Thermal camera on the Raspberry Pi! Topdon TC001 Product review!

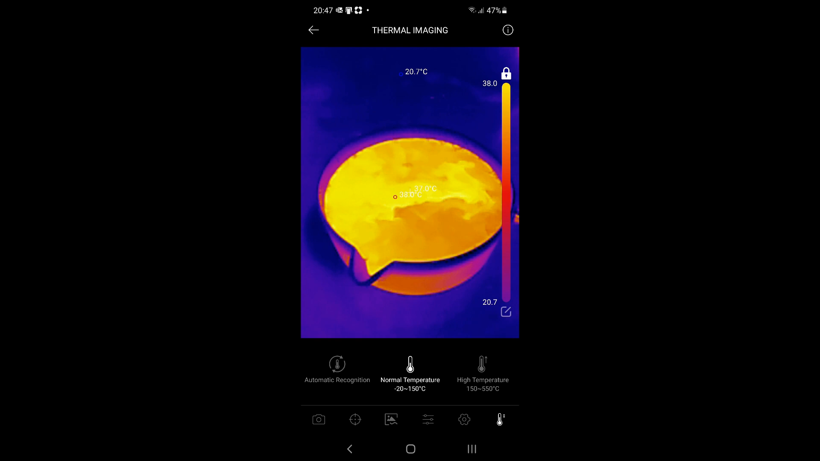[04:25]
On screen: min 20.7°C
Wow you can actually see the currents in the water. Very very nice.
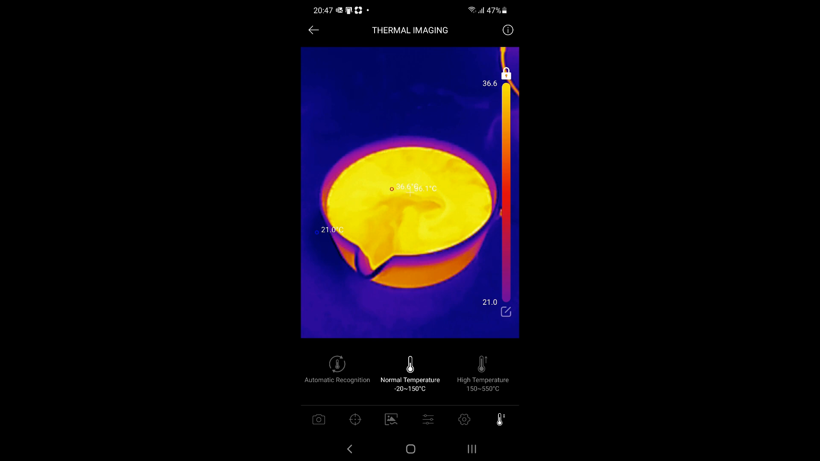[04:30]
I've noticed that the image pauses whenever the camera clicks. So obviously there's no data coming from the camera at that point. I'll just turn on a hob on the stove.
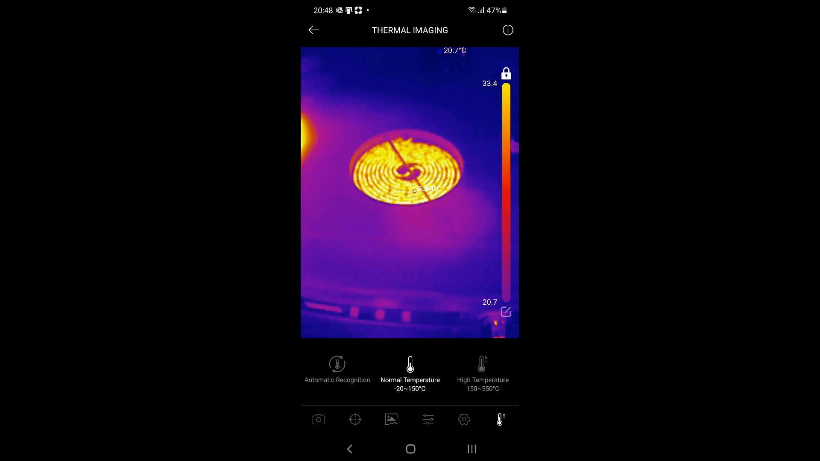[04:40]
Awesome. Look at that. You can actually see the heating element through the ceramic.
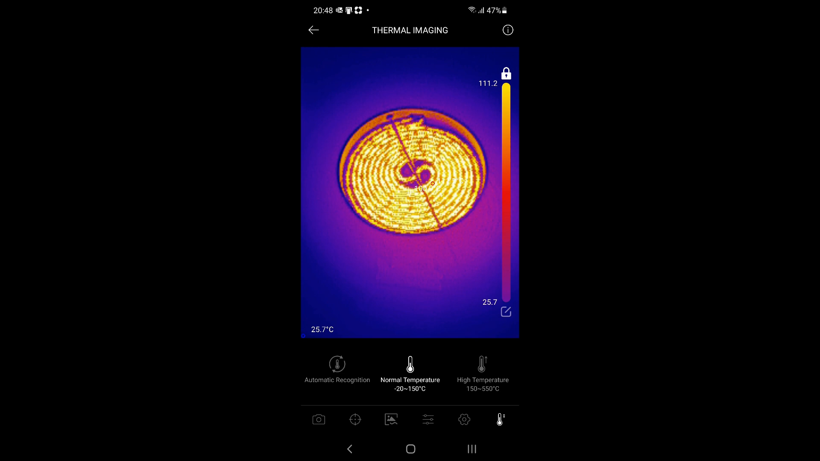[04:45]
Very very nice.
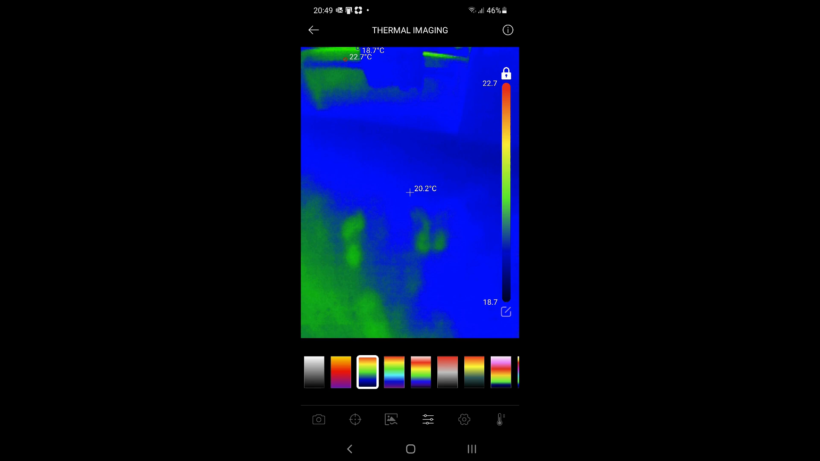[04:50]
On screen: spot 20.2°C
I'm walking around in the kitchen here in my bare feet and you can actually see my footprints on the floor if I just step back.
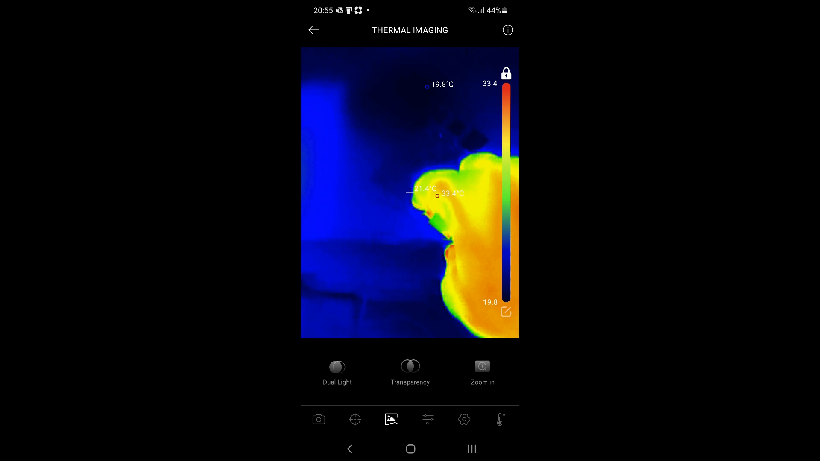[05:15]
I'm going to do this one handed. And we can see the chip heating up on the board there.
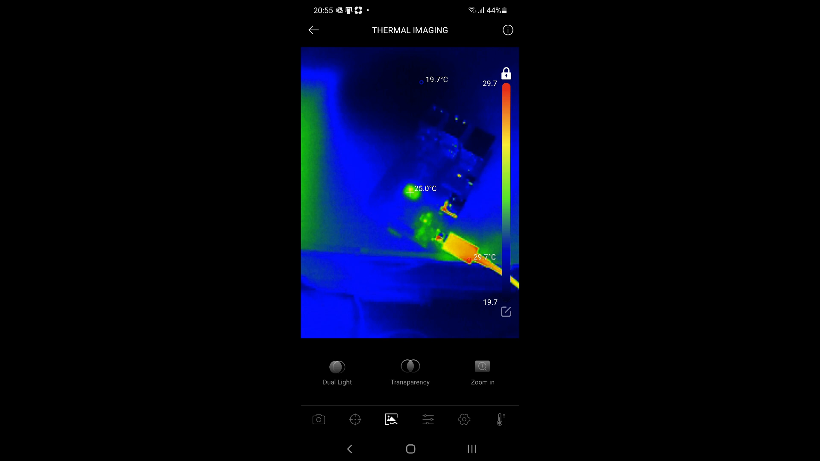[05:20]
On screen: min 19.7°C
Look at that. Very very nice. Even the SD cards getting kind of warm at the end there.
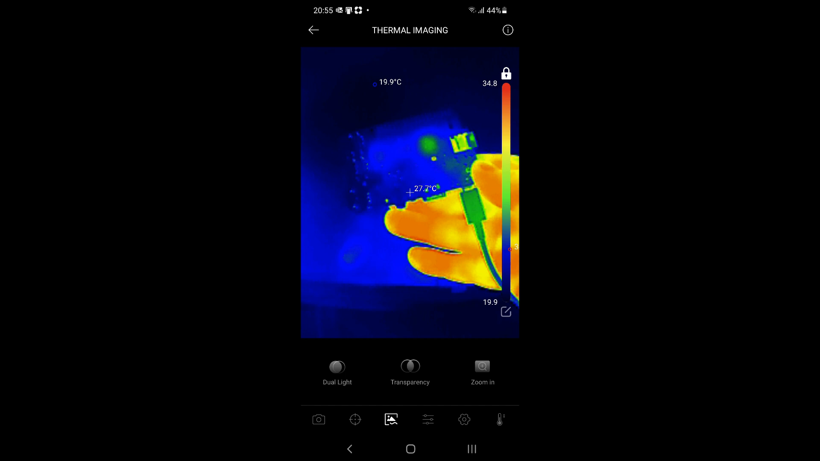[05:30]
So I suppose if something was seriously overheating on a board like this you would just be able to spot it right away.
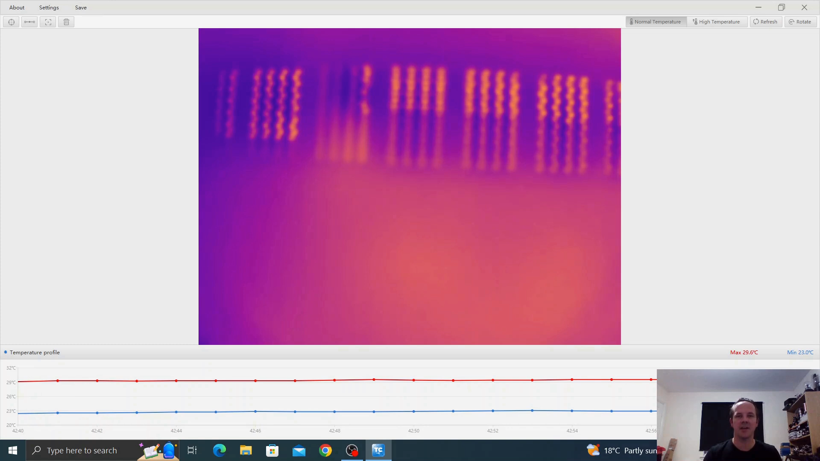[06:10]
Currently we're looking at the thermal image from the camera and we can quite clearly make out my laptop there. Excellent. Down at the bottom we have a nice little graph which shows the minimum and maximum temperatures of the scene. So currently it says that the max is 35.2 and the minimum is 21.1. If you want to measure arbitrary points in the scene there's a little tool up the top there. I can just click on it and drop a point and I can measure the surface of my laptop at 30 odd degrees.
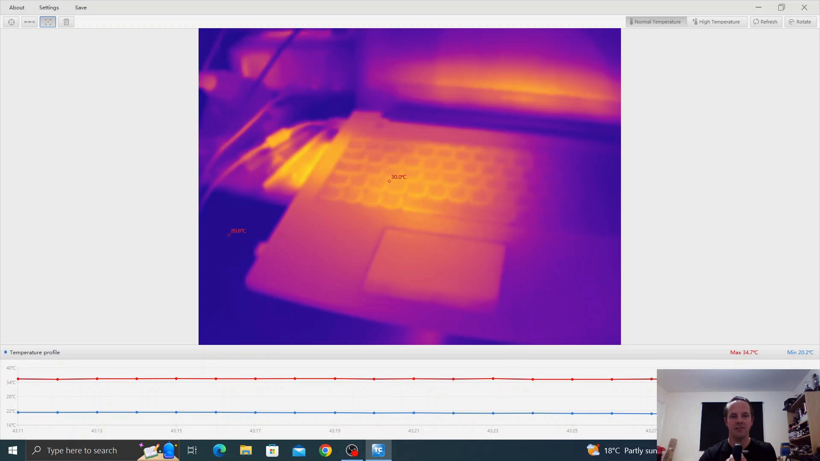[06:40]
On screen: max 34.7°C, min 20.2°C
If I click down here where there isn't anything much about 20 odd degrees. Very very nice. There are some colour maps in here as well. So depending on what it is that you want to look at you might find that some
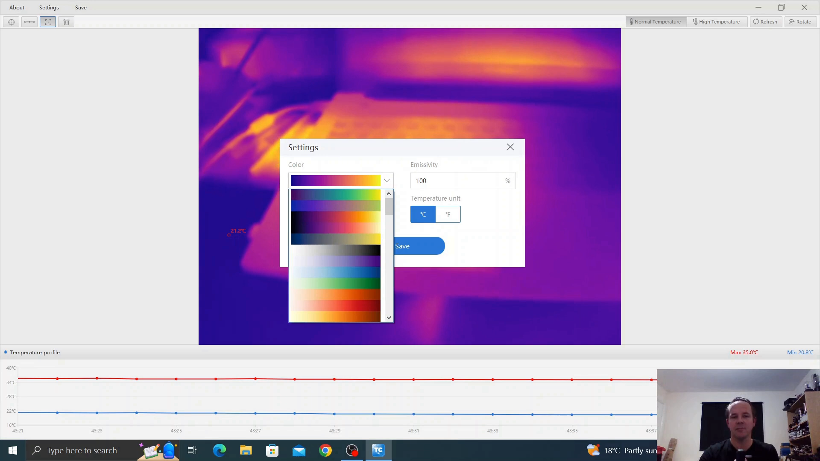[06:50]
On screen: max 35.0°C, min 20.8°C
colour maps are more contrasty or you know you get a better view than others. So for example if I click on black and white we can see we get a very very contrasted black and white image.
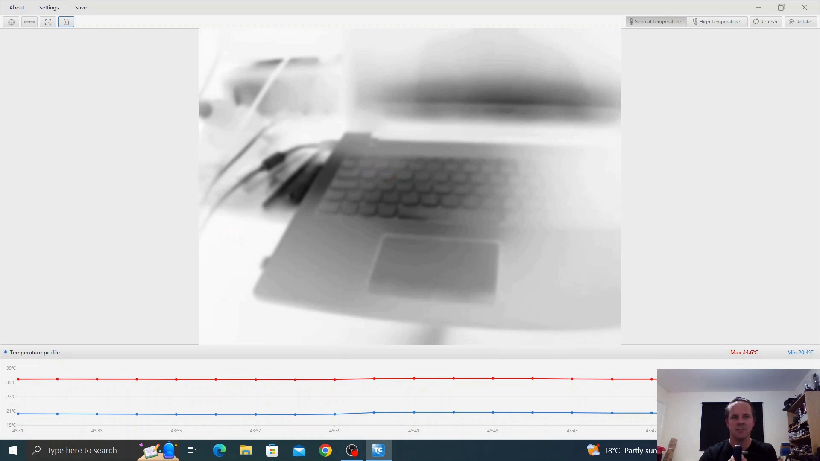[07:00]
On screen: min 20.4°C
Let's delete those points. We'll have a look through some of the other colour maps. I mean there's hundreds of colour maps in here.
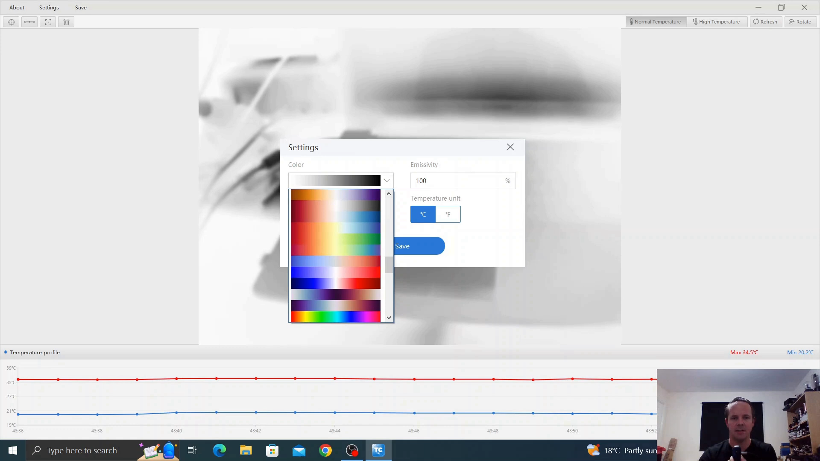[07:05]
Some are better than others. That's kind of nice. Kind of predator-esque right. Very very nice. It has to be said I much rather prefer the mobile phone app than the desktop app in terms of you know ease of use.
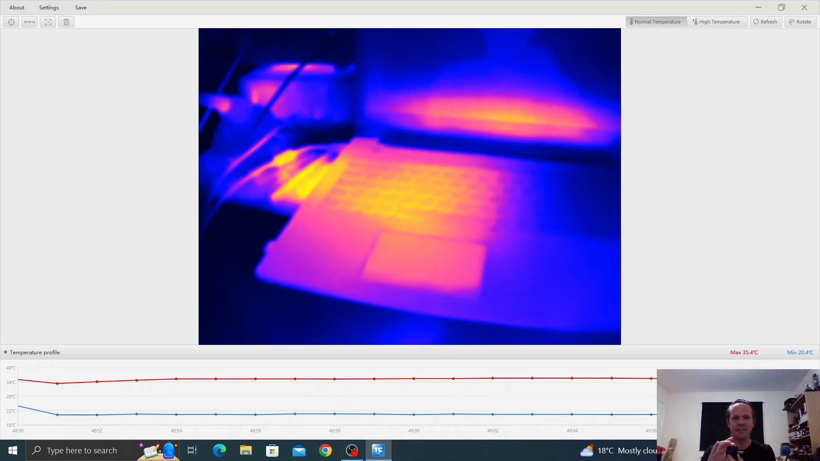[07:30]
On screen: max 35.4°C, min 20.4°C
So it's very very easy to scroll through colour maps. Very very easy to just measure temperatures and stuff and not so much on the laptop. You've got to start clicking through menus and all the rest of the things. But if you wanted to debug PCBs for example identifying hotspots or whatever else have you. You know you could mount the thermal camera above your workbench. Fire up the windows software and be able to do some reasonable measurements which is very very nice.